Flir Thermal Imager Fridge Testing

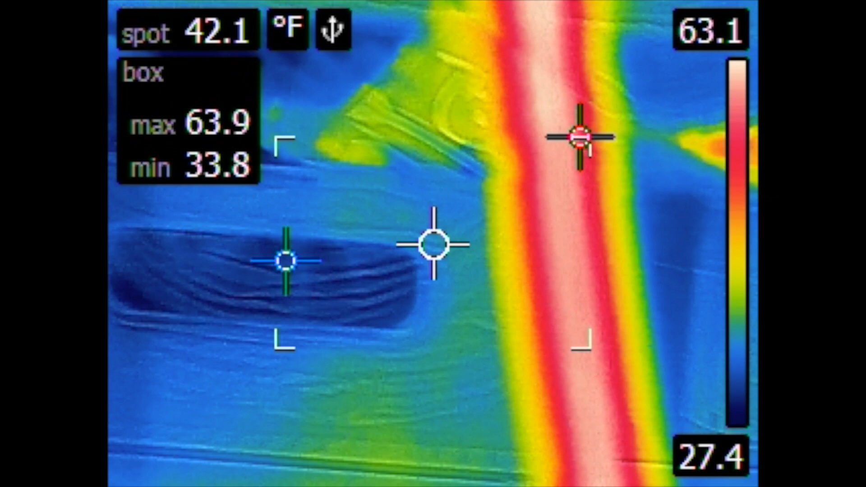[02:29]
On screen: spot 42.1°F
you want to get kind of an overall grasp of what it's the temperature it's taking it's
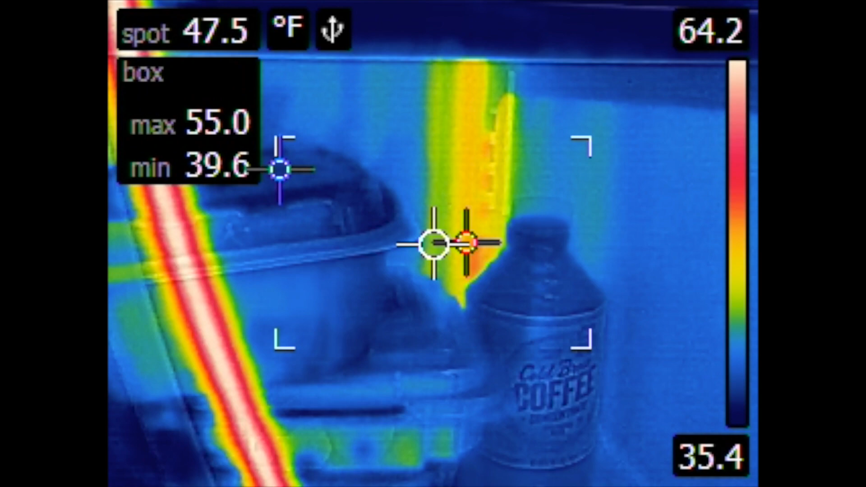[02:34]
On screen: spot 47.5°F
just a tool that you have to get used to and just use and get comfortable with it
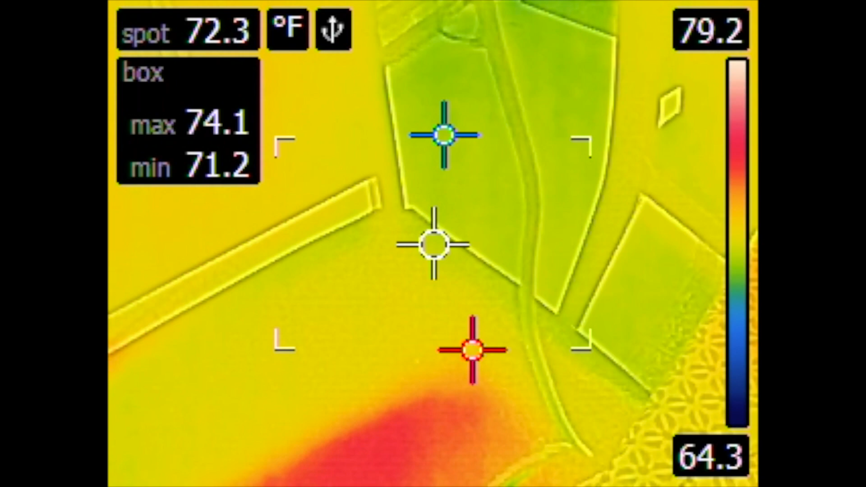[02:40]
On screen: spot 72.3°F, max 74.1°F, min 71.2°F, scale top 79.2°F, scale bottom 64.3°F
and there's my garage fridge so it's 40 probably about 40 degrees in
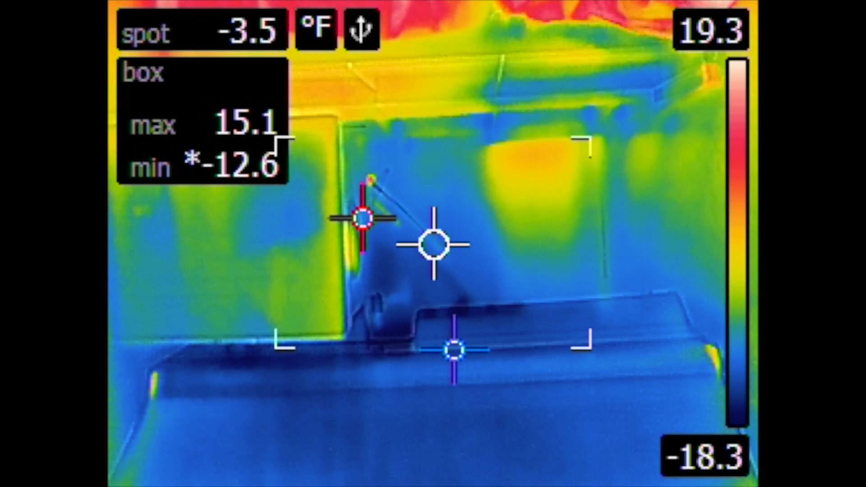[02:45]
On screen: spot -3.5°F, max 15.1°F, min -12.6°F, scale top 19.3°F, scale bottom -18.3°F
the garage and you can see how actually the compressor was not on when I
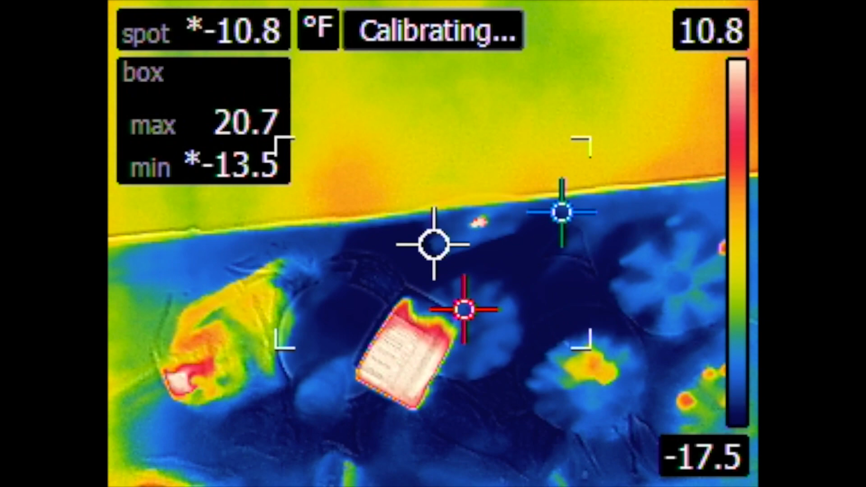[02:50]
On screen: spot -10.8°F
came out here but still it's you know negative 16 negative 17
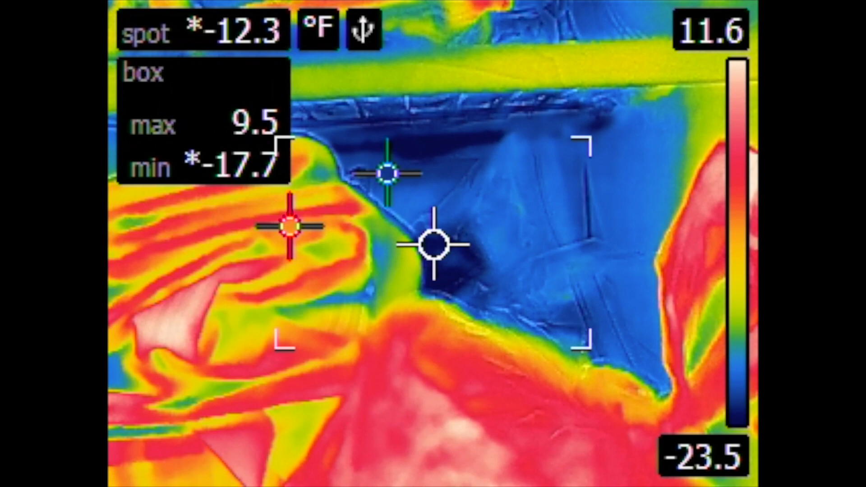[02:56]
On screen: spot -12.3°F
similar to what we saw in the Frigidaire in the kitchen yeah you know I'm looking for an even
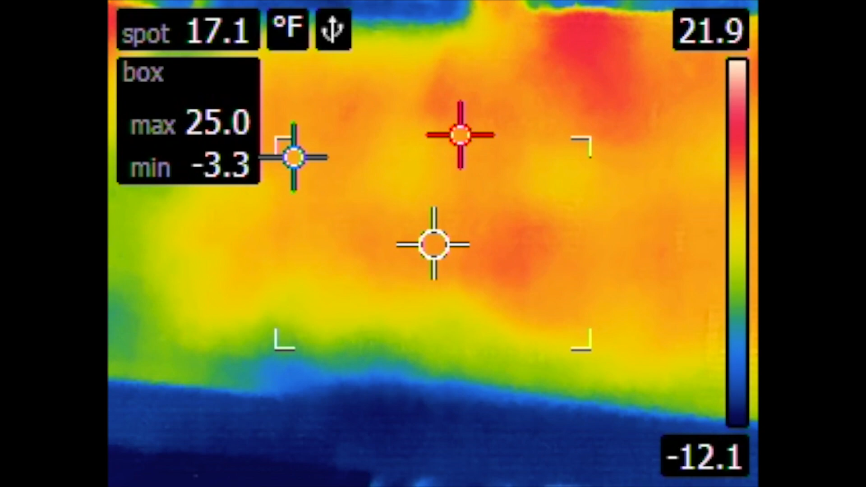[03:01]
On screen: spot 17.1°F
temperature top to bottom if I have a let's say a temperature